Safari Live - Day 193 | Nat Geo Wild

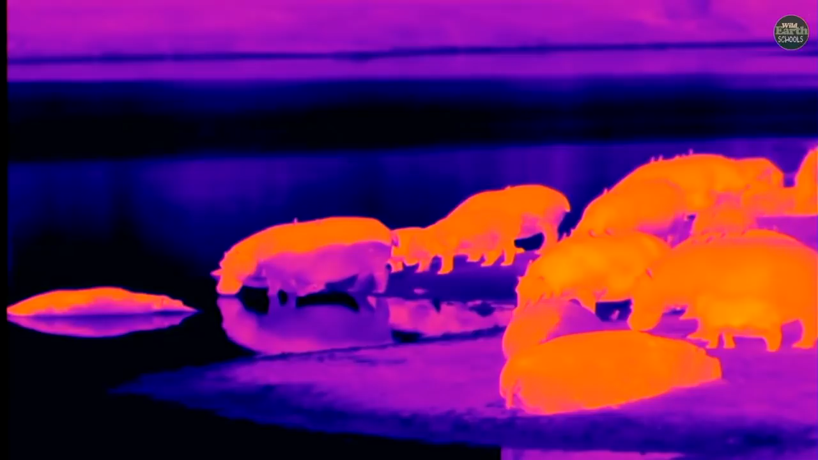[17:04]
That's because he is probably sitting in the water for a very long time.
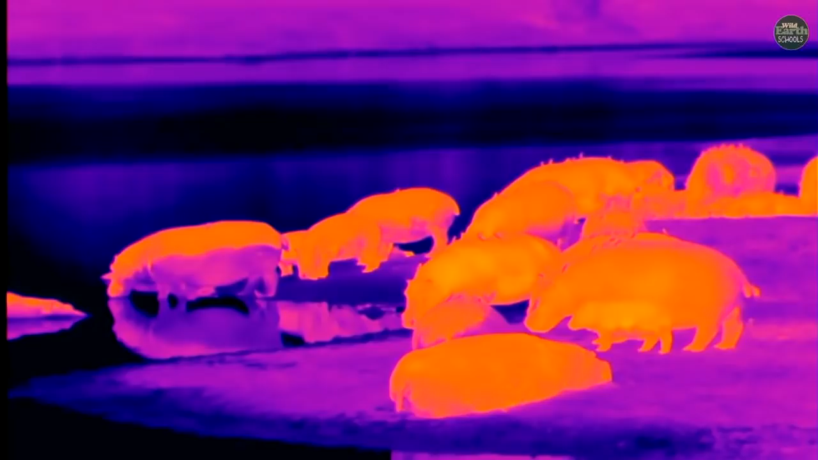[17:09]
And if I look at him normally, there is actually a line of water on his body. So the water cooled him down a lot. And so the outside of his skin is showing a lot cooler than the top, where you see all the other hippos on the bank.
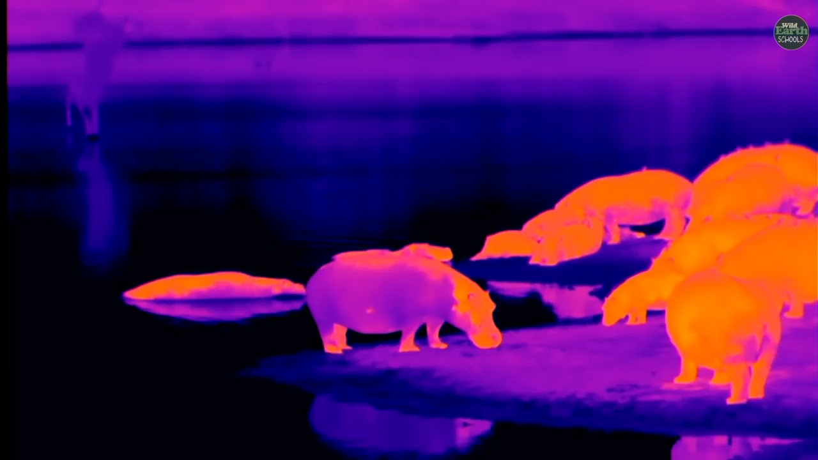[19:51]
That hippo standing on the sort of the middle of the screen, see how purple the body is? And the head and the back is very pink or orange. And that's because the sun was on the other side. But something's going on with these hippos. I don't quite know what it is. They don't feel very comfortable outside the water. And even when some birds came and landed, it gave them all a little bit of a fright.
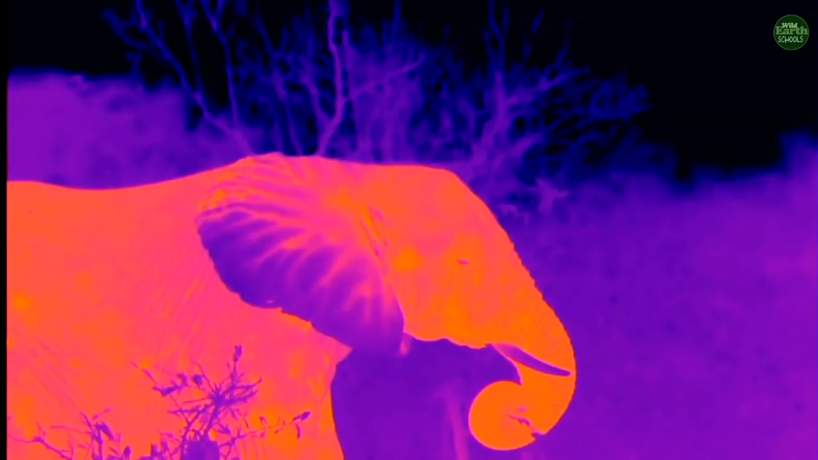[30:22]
Look how warm his body is. He's got a huge warm body. And look at the ears,
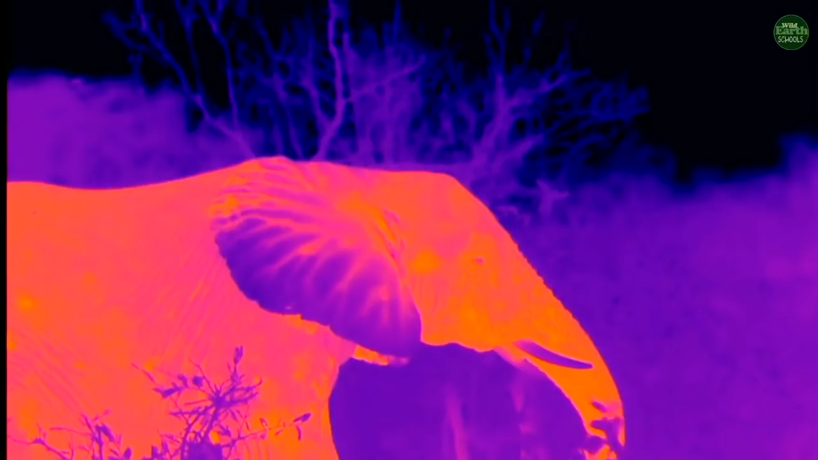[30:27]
because the skin is quite thin on the ears, and there's lots of blood networks coming into the ear. And when he flaps it, the more flapping he does, the more heat he loses, and so the more he cools down.
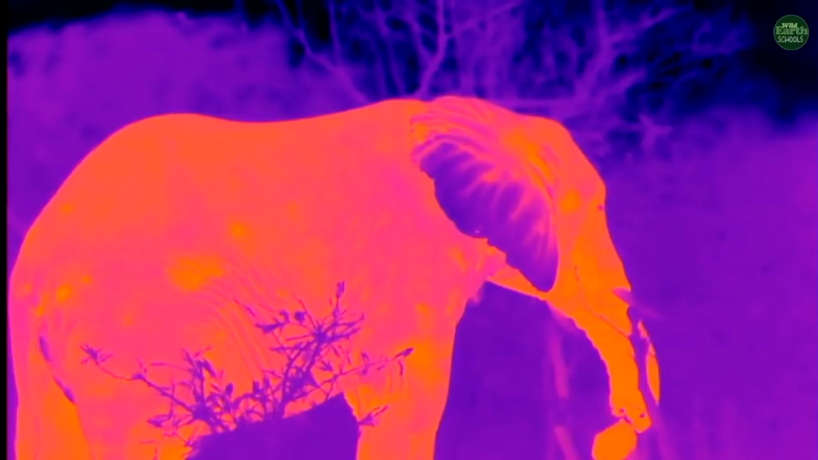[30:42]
Right now it's not a very hot day, so he's got his ears close to the body, because inside and underneath the skin is very, very thin there. Probably as thin as the skin behind our ears. Very soft. Can you feel the back of your ears now? Very soft. And inside there they've got lots of blood that's moving through. And that is what's actually cooling them down. So if he flaps them, it gives them lots and lots of warmth. But you can see how blue the ears are now, can't you?
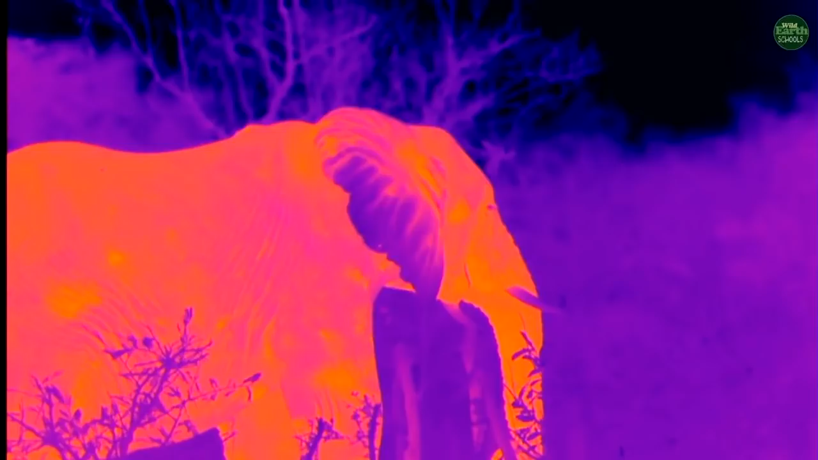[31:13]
The tips of them. There we go. Look underneath. You can kind of see how warm it is in there.
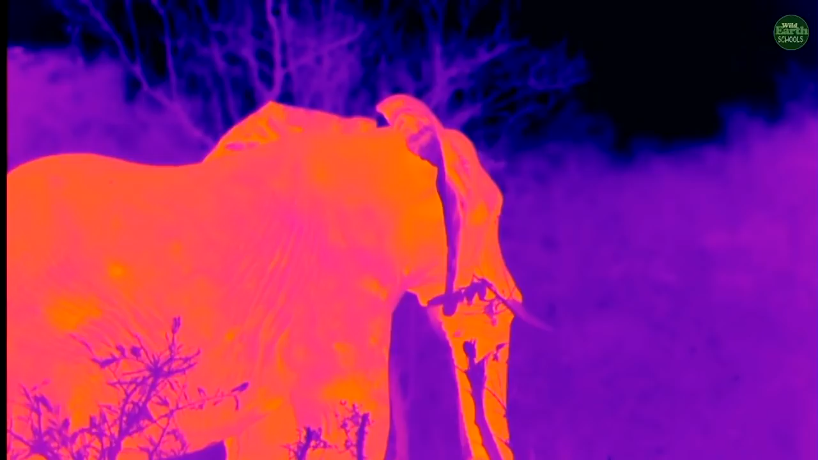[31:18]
Because he's not that cold,
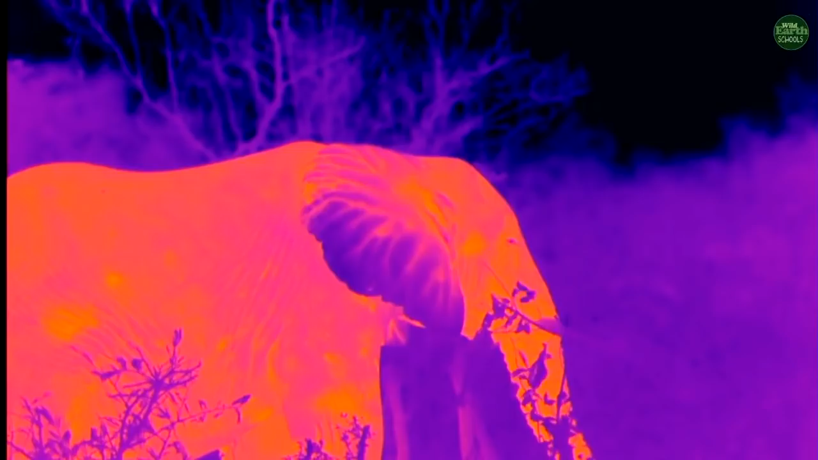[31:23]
he's holding his ears flat against the body so that he can not give off any heat. Just like we do when we're a little bit cold, what do?
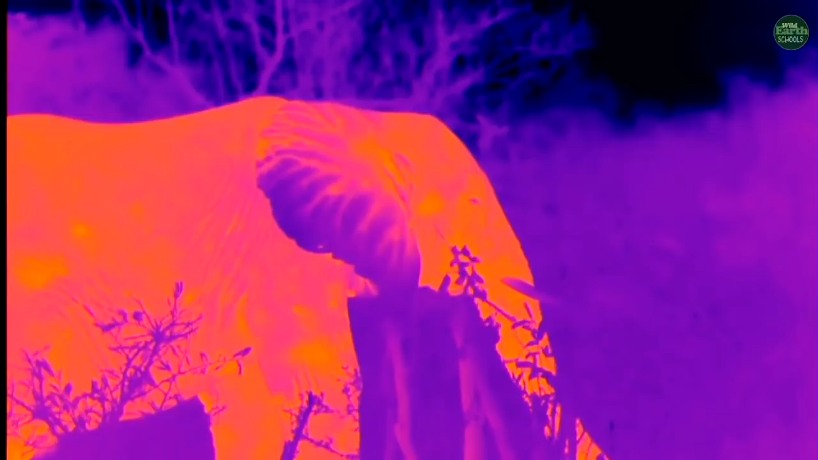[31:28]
We take our arms and we stick them into our armpits, don't we?
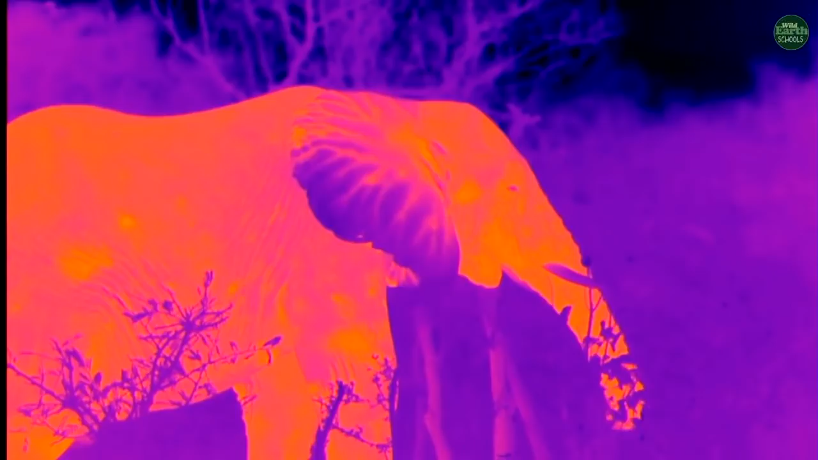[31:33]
Or sometimes we stick our hands and we put them down between our legs to keep ourselves warm, because those are the parts of our body that we're giving off a lot of heat. Very warm in the armpit.
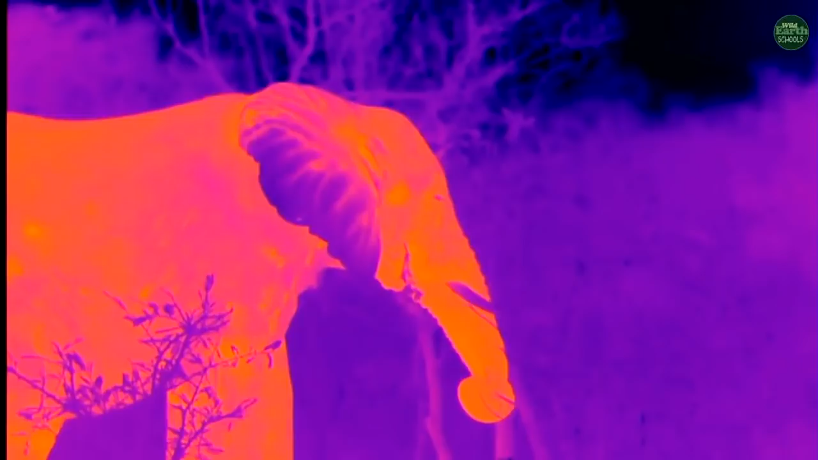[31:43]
And the elephant, you can kind of think of his ear behind the ear there like an armpit.
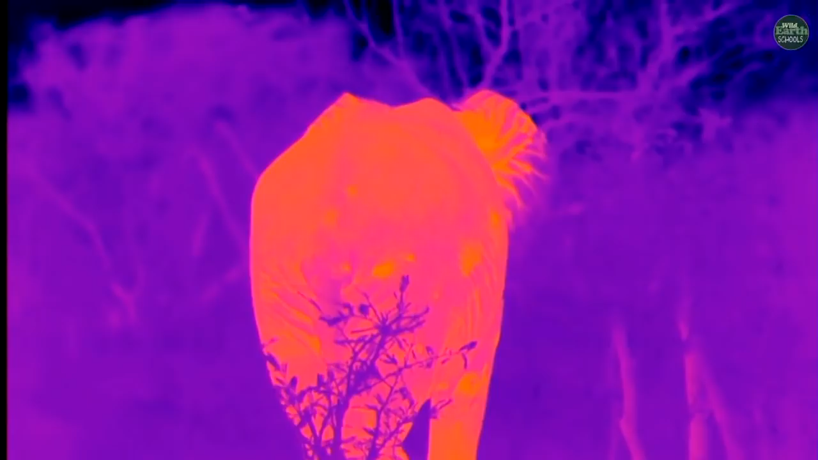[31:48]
Okay, well, there we go. From a very orange elephant back to the giant grey animal that he is.
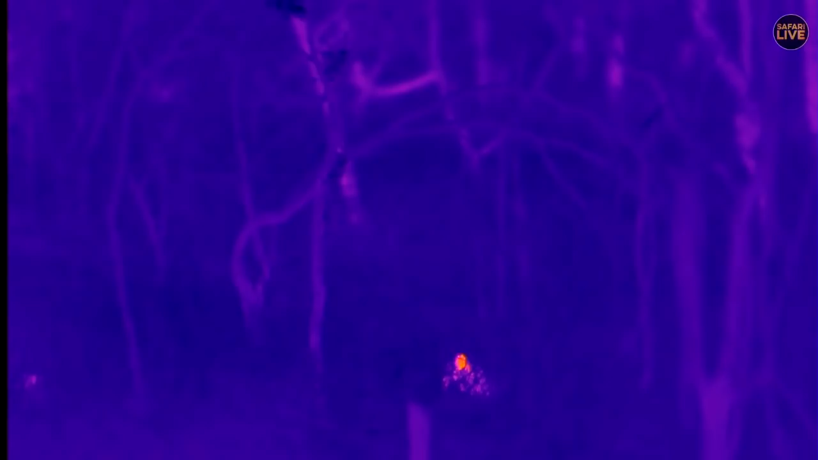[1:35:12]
You can just see the warm ear and head of the little one. And the way that she's behaving makes it, to me, seem like she's feeding on something. Just in time, because Tundi's gone completely flat. Look at that. Without the thermal, you would not see her there. Going back to the normal camera, look at that.
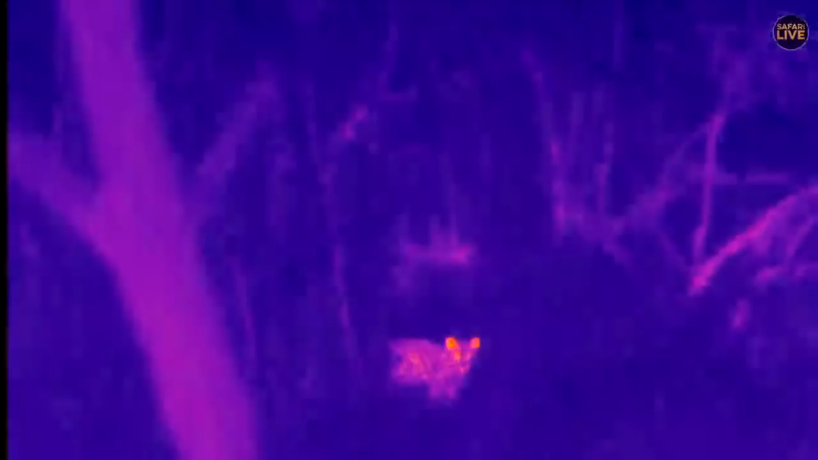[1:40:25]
There you can see her coming through the long grass.
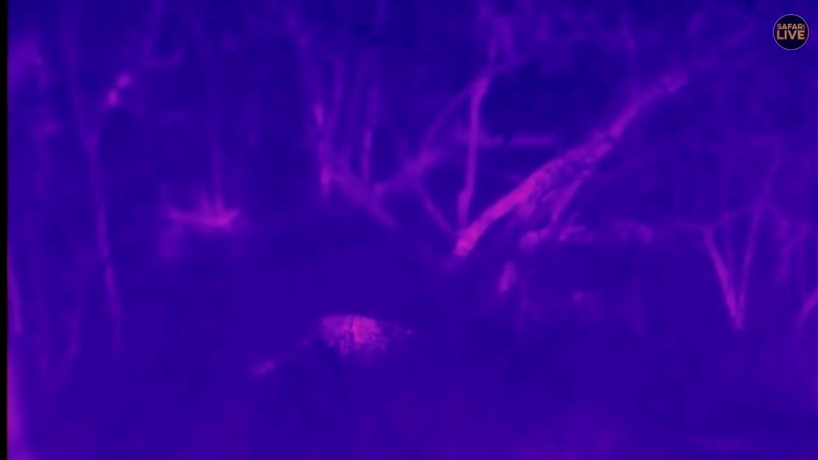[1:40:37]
because she's a very, very careful young lady, isn't she? She knows exactly where Mum is. She's going to come and stalk up on her and catch her from behind unaware.
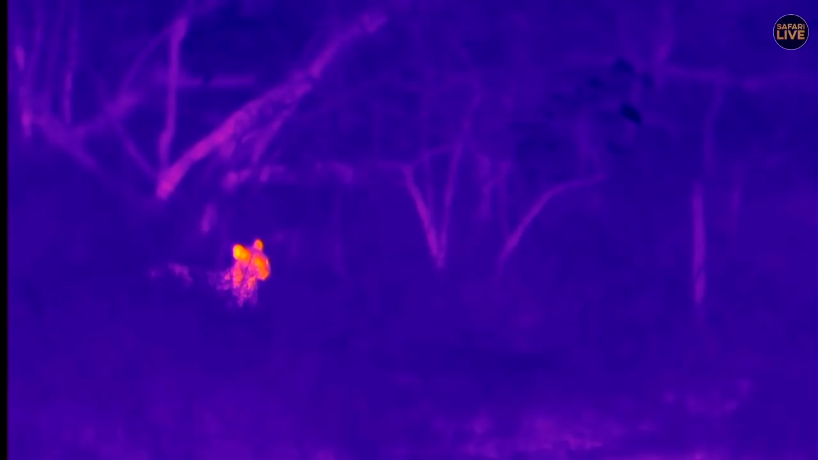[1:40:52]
Very important lessons that she's going to learn.
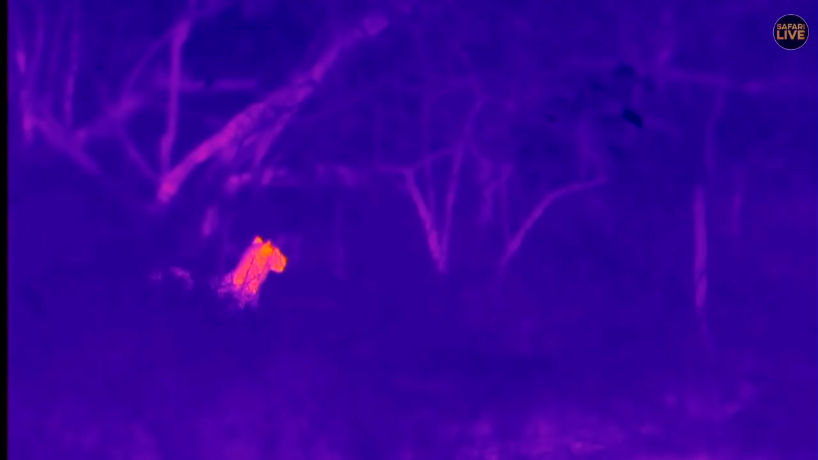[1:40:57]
Even though there is some meat nearby, she still needs to know how to stalk Mum whenever she has the opportunity.
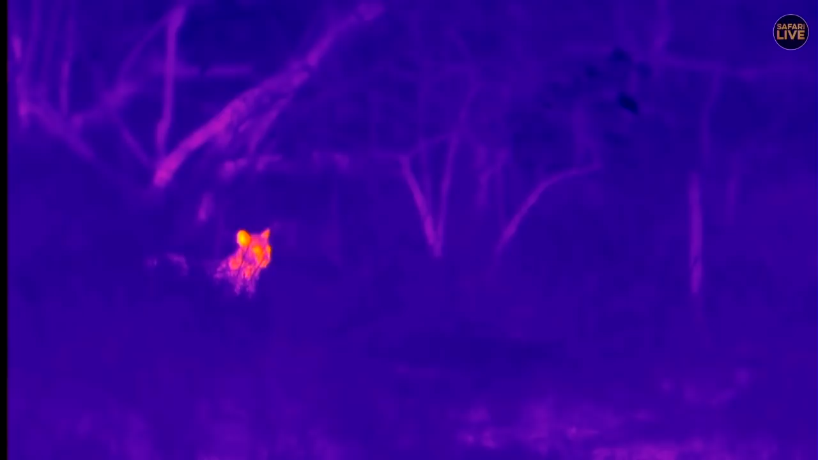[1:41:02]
We're back on the normal camera.